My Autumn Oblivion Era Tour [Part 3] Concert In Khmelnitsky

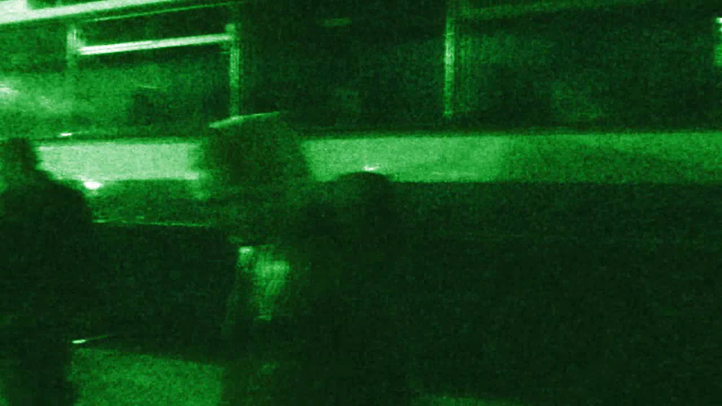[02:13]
Выгрузились из автобуса и загружаем шмотки в более маленький автобус, чтобы ехать дальше.